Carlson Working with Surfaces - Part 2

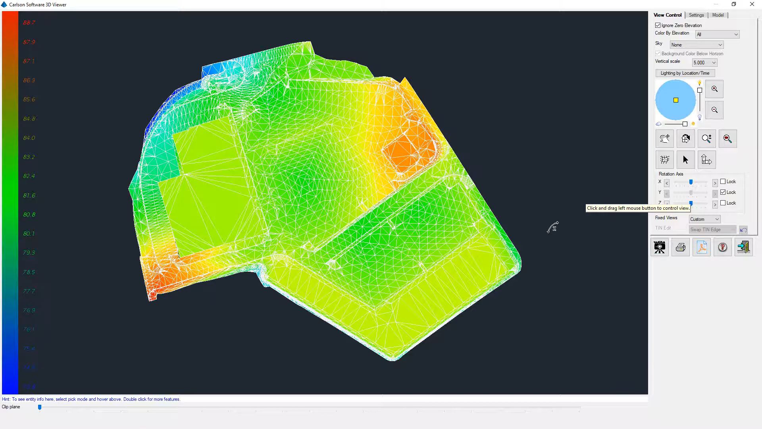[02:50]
And let's take a look and see what we've got. Now, obviously, this low point here is a little bit more pronounced than it was. And, you know, sometimes it helps to turn off the shading, look at the wireframe only.
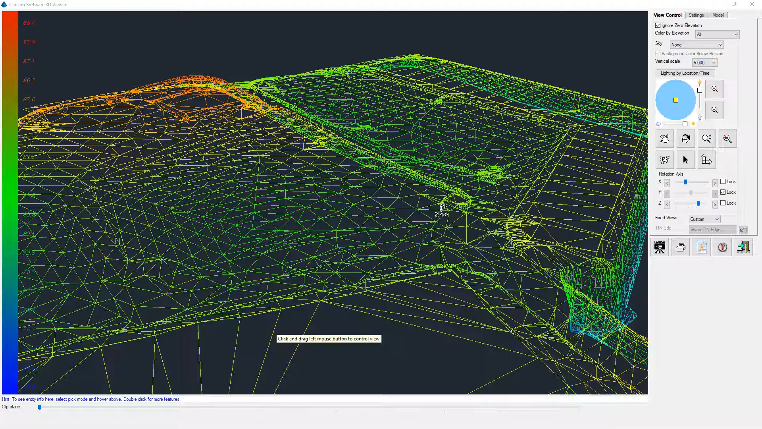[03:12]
So, you've got a couple different options on how to view these things. And some work for certain aspects better than others. In this one, we can see the curb here is real nice. There's that roadway that we came into at the beginning. Let me see if I can get that up for you here.